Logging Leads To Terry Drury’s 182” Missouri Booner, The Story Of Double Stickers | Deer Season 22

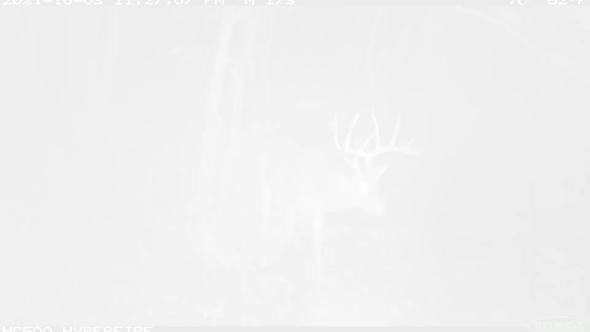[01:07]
This year, he's only got one. So he probably should be 2-1, but we ended up keeping the name or donning that name Double Stickers and it stuck with him.